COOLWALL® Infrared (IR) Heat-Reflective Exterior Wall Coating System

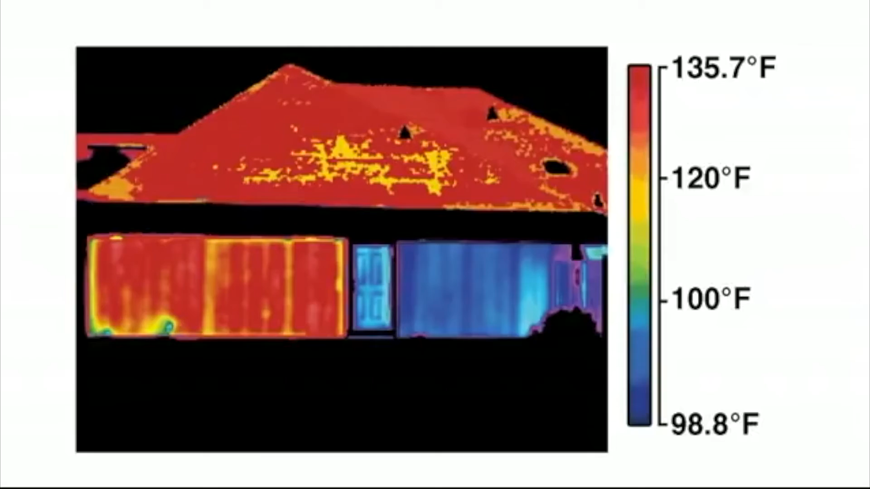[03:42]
On screen: scale top 135.7°F, scale bottom 98.8°F
heat reflective technology translates to energy savings due to reduced cooling costs.